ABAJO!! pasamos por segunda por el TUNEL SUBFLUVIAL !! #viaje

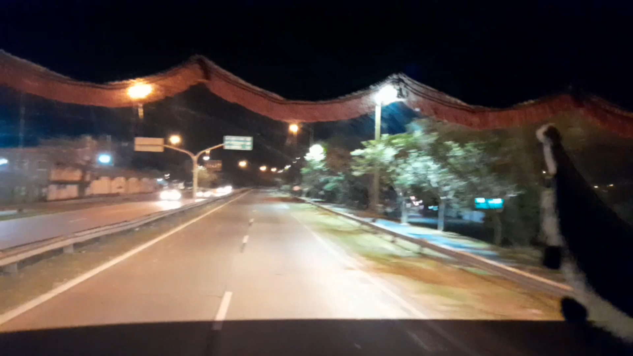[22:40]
Ay, muy lindo el túnel, el paisaje, el río, acá lo tengo a mano izquierda, pero la ruta, ya sé que me van a escuchar seguido quejarme de la ruta, que cuánta cosa, que pena, ay,
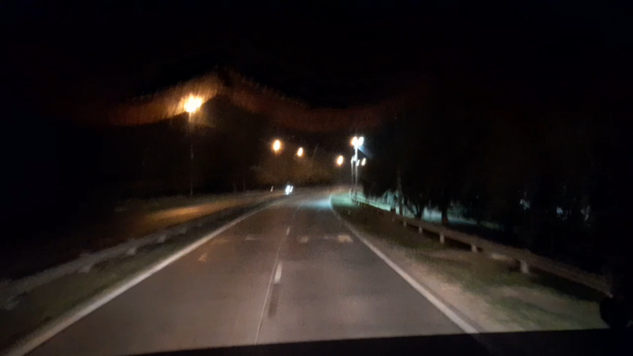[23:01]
voy a 40 kilómetros, Es más, estoy rompiendo la ley de tránsito porque tendría que ir a 60. Es imposible andar rápido acá. Sienten cómo sufre el petiso. Perdón, papito, perdón.